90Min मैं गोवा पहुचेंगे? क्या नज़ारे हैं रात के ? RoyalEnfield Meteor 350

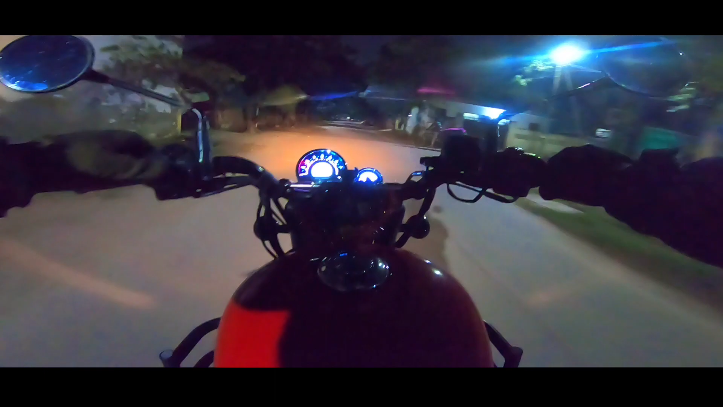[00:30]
यू गाइस आर एब्सोल्युटली फाइन। और अभी ये राइड थोड़ा रात हो गई है,
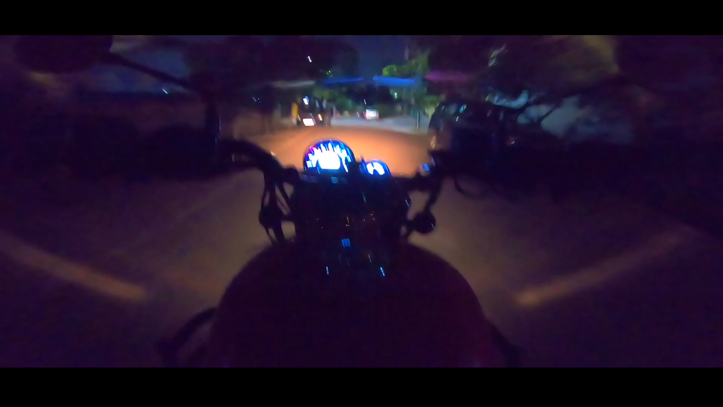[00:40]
7 बजने वाले हैं ऑलमोस्ट, और मैं निकल गया हूँ छोटी सी राइड पे। अब से थोड़ा सा वीकेंड का थोड़ा सा प्लान रही रहा, तो हर हफ्ते 1 से 2 वीडियो का सीन है मेरा,
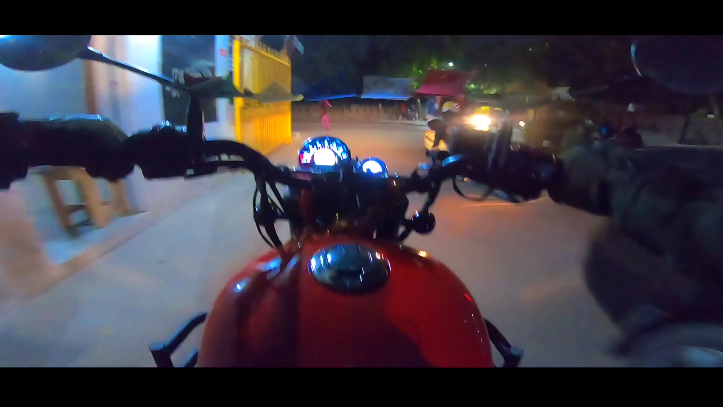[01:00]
तो 2 ब्लॉग एटलीस्ट आएंगे मेरे चैनल पे, और सामने देख सकते हो आप व्यू। और सैटरडे है, सामने अंधेरा भी है कोई नहीं, लेकिन इसका हाई बीम काफ़ी अच्छा है, दूर तक फोकस रहता है, ठीक है।
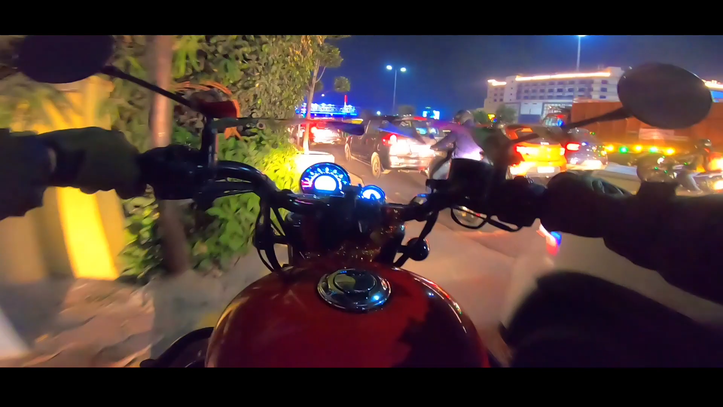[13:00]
देखो कितना जाम लगा भाई, कितना जाम लगा है, बहुत भाई साहब भीड़, अमेजिंग भाई। अभी चलाना तो भैया बहुत टफ है यहाँ पे, सोचो एक्टिवा से भैया पूरा उत्तराखंड घूम लिया भैया, और नोएडा तो नोएडा दिल्ली गुड़गांव तो भैया ऐसे लगा है जैसे कि रोज का रास्ता हो,